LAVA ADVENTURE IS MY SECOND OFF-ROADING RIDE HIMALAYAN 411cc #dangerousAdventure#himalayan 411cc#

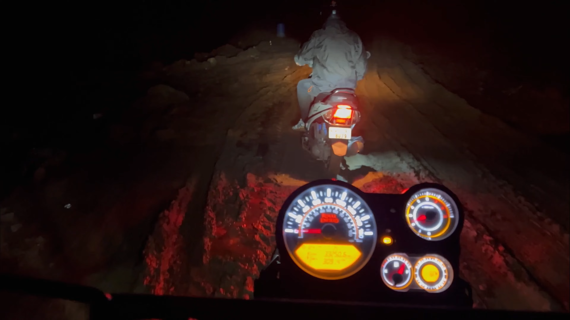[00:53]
थाकिसक्यो पुरा के गर्नुपर्ने हो यस्तो अफ रोडिङमा आइपुगेछौँ कि आज हामी अफ रोडिङ भन्दा भन्दा पनि यस्तो आइपुगिहाल्छौँ अब हामीले यात्रा त सुरु गरिसक्यौँ यात्रा
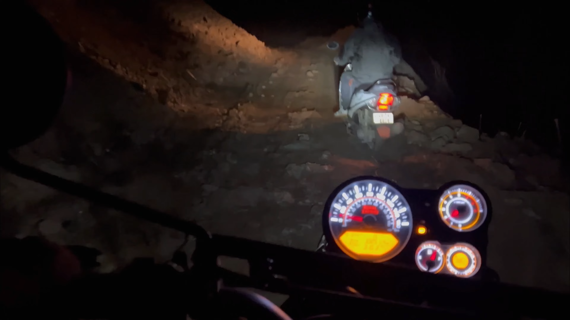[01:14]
त एन्ड पनि गर्नु पऱ्यो होइन किनभने रुल्स एन्ड रेगुलेसनै हो हरेक राइडरले चाहिँ आफ्नो डेस्टिनेसनलाई चाहिँ पुरा गर्नुपर्छ
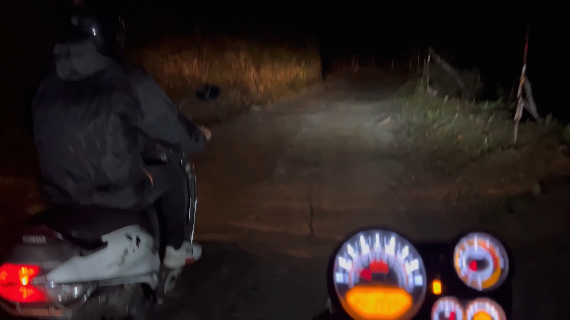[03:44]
अब अलमोस्ट हामी त्यो अफ रोडिङ दलदलेबाट निस्किन आँटेका छौँ कस्तो फिल गर्दैछस् हौ तँ के भयो कन्डिसन खराब
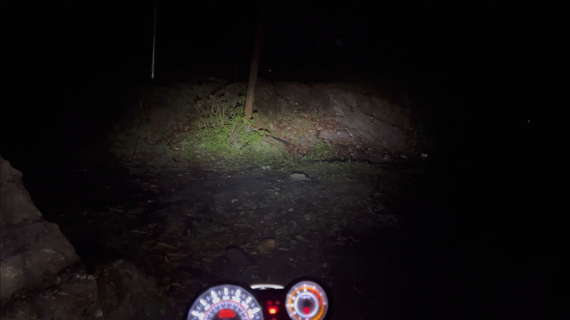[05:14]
बहुत चिसो छ, तपाईँले दिइराख्नु भएको छ आमामा, होइन लाइटमा तपाईँले देखिराख्नु भएछ ठिरायो कसो जाडो. खोइ अहिले त यस्तो जाडो नहुनु भने नोभेम्बर डिसेम्बर टाइपको छ नि त फिल पनि अन्त अहिले.
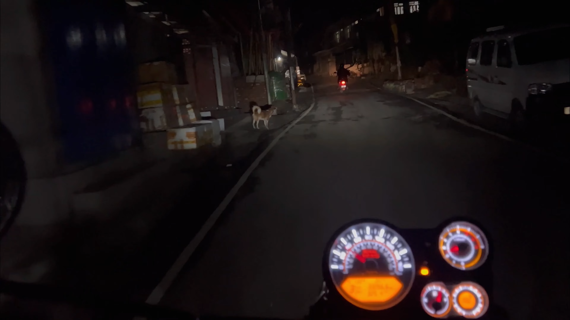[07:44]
अलगडाको बजारमा प्रवेश गरिसकेका छौँ. सन्डे चाहिँ हामी हात लाग्ने गर्दछ यहाँनिर